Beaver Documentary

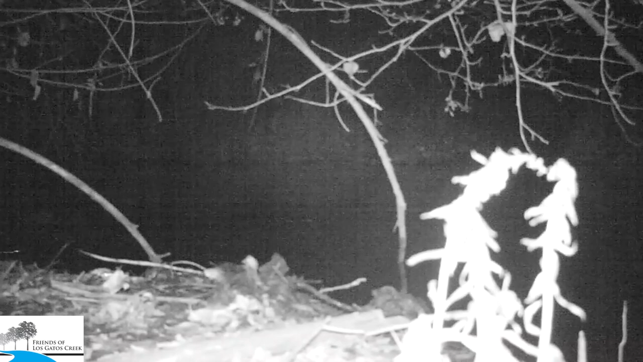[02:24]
It was interesting because not only do you see a beaver but you also see the other animals that were active in the same area on the creek. It was pretty surprising you know in this segment we're looking at the beaver in the water with the raccoon on the shore right
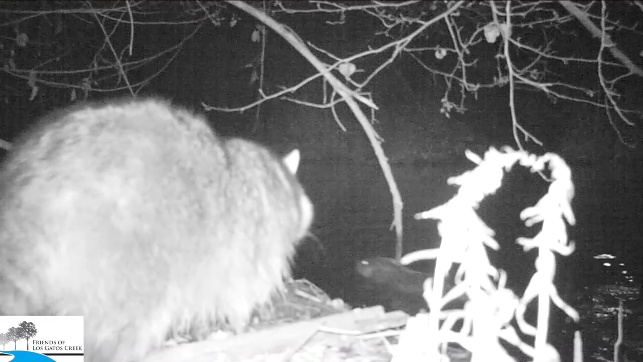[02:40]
on the leaf nest that the beaver was has been building. You also had skunk coming through here and you'll see a couple other surprises. So the segment of video was over probably a ten day period and we literally got hundreds of video.
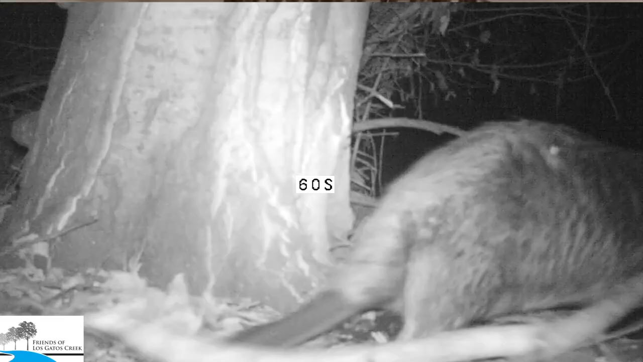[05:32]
So here he is busily grabbing materials. We have not seen any you know den or you know a beaver lodge that's been created at this point. Been sort of looking in that area but nothing so far. We speculate he's probably living up under one of the ledges that's been caused by erosion but it's underwater and he has access from the creek in and so that's where the beaver's living at this point.
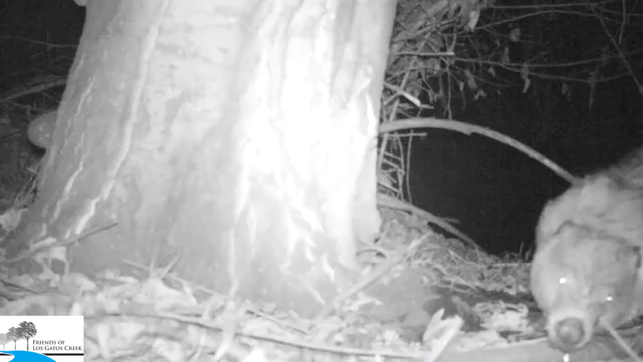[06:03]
As you can see he seems to be enjoying himself in this section of our creek. You know there's been a lot of major cleanups that we've been doing and
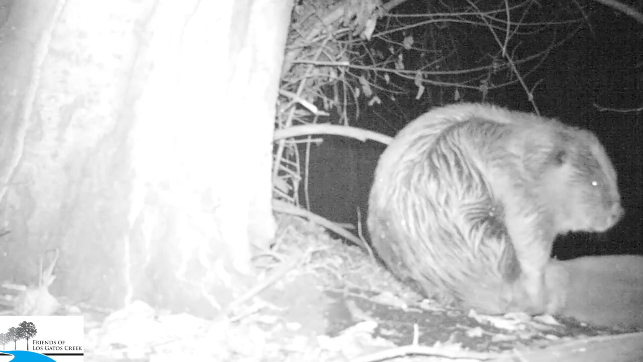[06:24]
you know again I really think that you know as as we start taking care of this creek we're going to be rewarded with these type of responses from nature. So it's just one of those positive signals that we're on the right path here. You never know what you're going to capture when you put one of these cameras out. We actually have up near Visona County Park
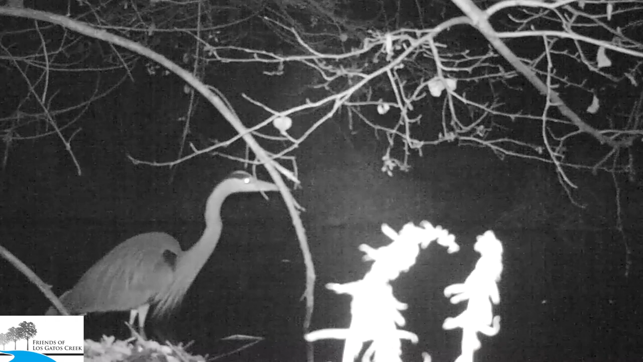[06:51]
in the eucalyptus trees there's a rookery of great blue heron. And along the creek you'll actually see these majestic birds. Surprisingly here we had one sort of scouting out that same area right where the beaver was. So it's just amazing how many different animals and the wildlife that are sort of interconnected on this creek.